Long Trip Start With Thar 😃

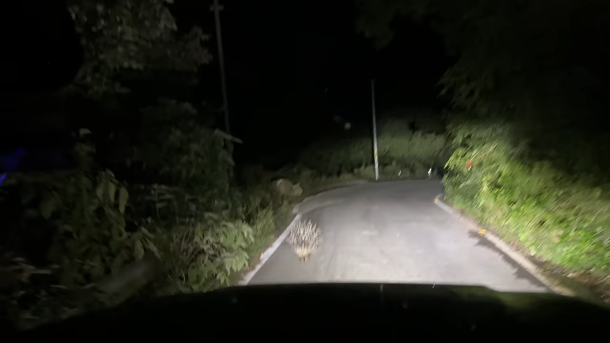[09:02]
ओ भाई ये क्या चीज है गाइस, ये देखो सामने क्या है, पॉक्यूपाइन, पॉक्यूपाइन भाई, भाई कितना खतरनाक लग रहा है,
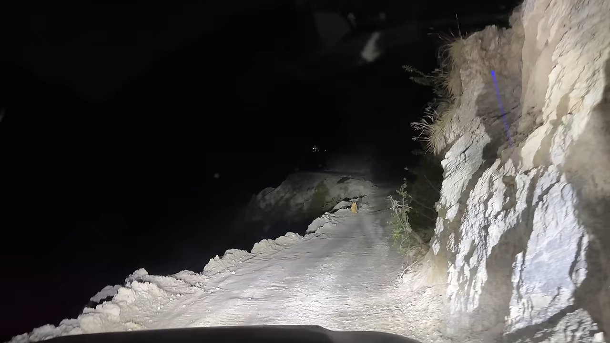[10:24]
यहाँ पे देखो पूरी लैंडस्लाइड हो रखी है, तो यहाँ बहुत आराम से चलनी पड़ेगी हमको भाई साहब। इस तरह के रोड पहली बार चला रहा हूँ मैं थार को, थोड़ा बहुत डर भी लग रहा है लेकिन एडवेंचरस है काफी।